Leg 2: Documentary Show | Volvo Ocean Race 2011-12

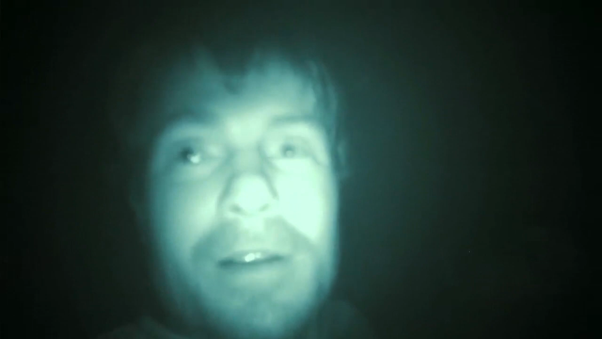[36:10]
so here we are trying our best to see if we can still beat them.
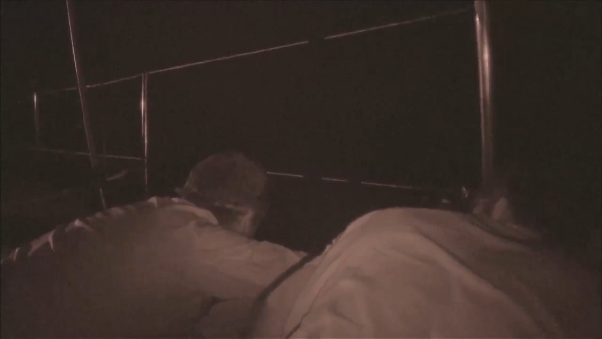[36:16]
It's a telefonica stabbing like about one mile away.
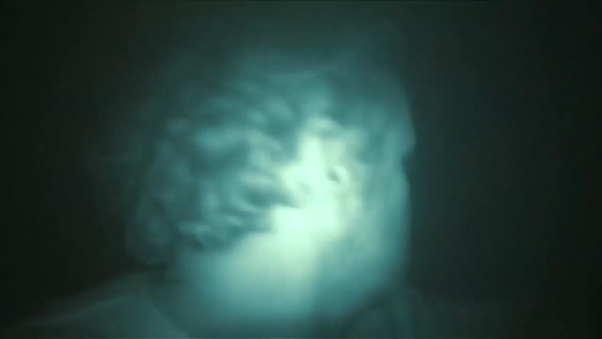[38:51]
They're behind us. You can see that green light probably.